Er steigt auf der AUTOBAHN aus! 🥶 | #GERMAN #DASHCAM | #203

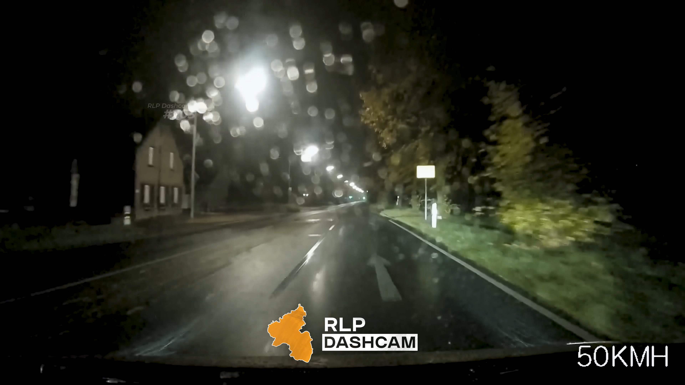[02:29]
Wir passieren gerade das Ortseingangsschild, was bedeutet, dass wir nun an 50 kmh erlaubt sind. Was er hier wohl drauf hatte?
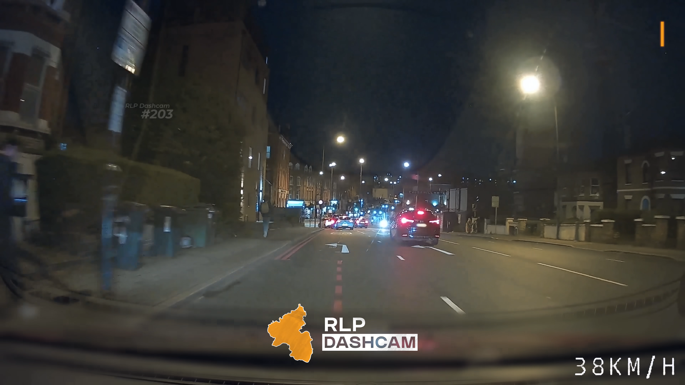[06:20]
Wir sind in London unterwegs, auch hier wird zweispurig abgebogen.
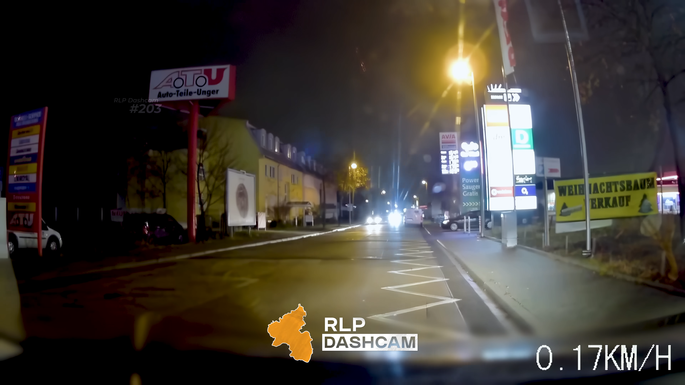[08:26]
Sehen und gesehen werden, dafür müsste man aber auch sein Licht einschalten.